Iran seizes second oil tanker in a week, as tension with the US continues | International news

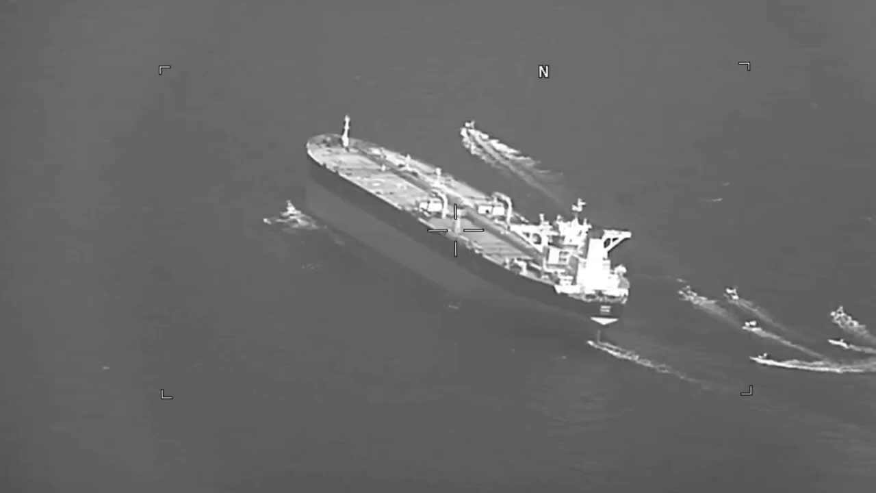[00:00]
Iran has seized an oil tanker in the Strait of Hormuz in what is the second such incident in the region in a week,
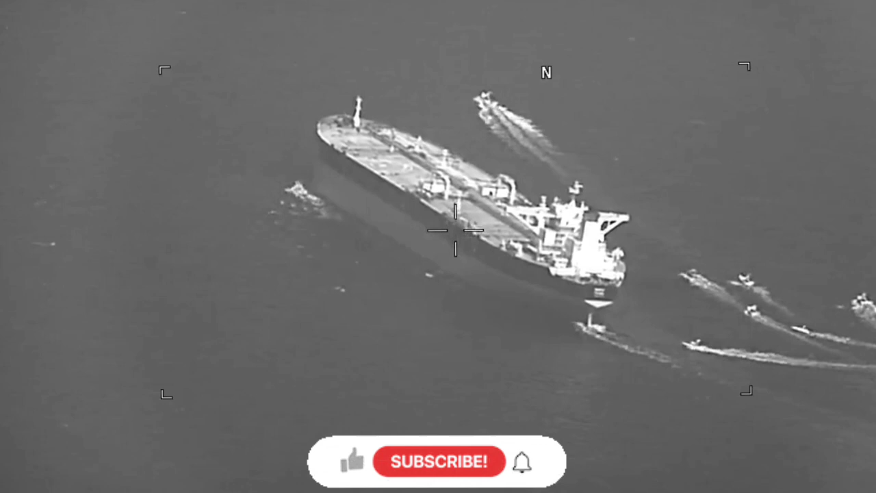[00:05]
as tension with the United States continues.
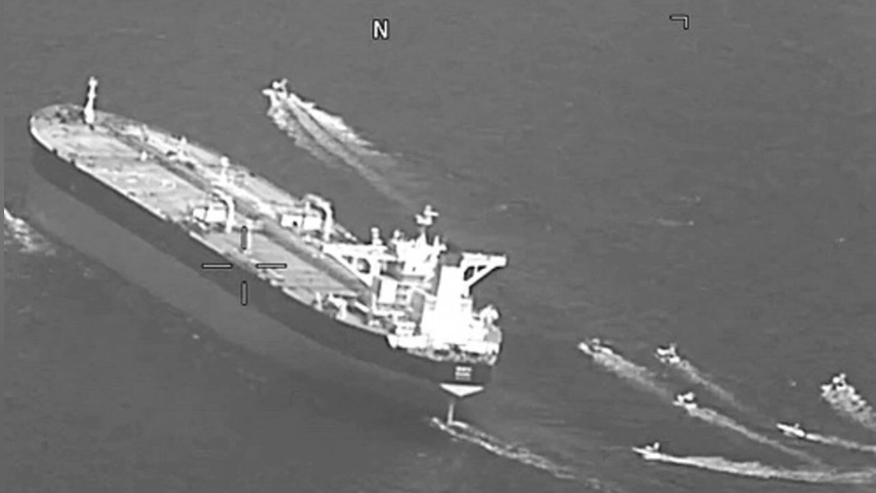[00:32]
The US said the tanker was forced to reverse course into
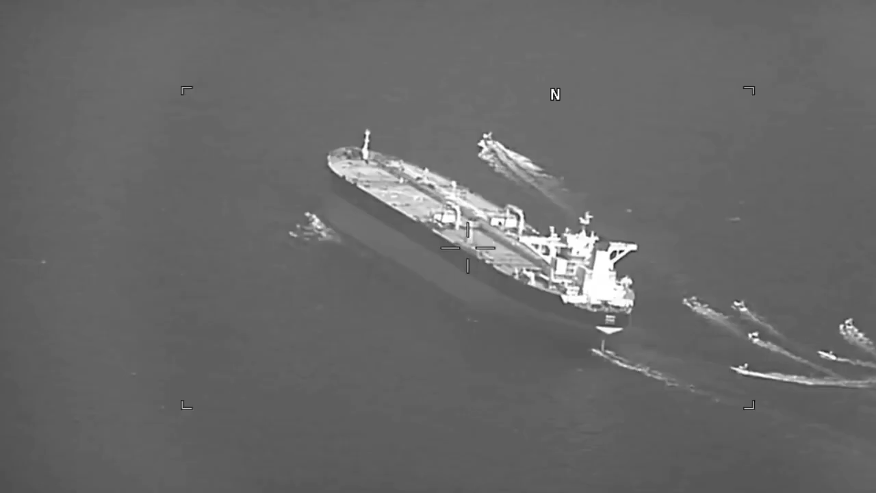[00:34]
Iranian territorial waters during the unlawful seizure.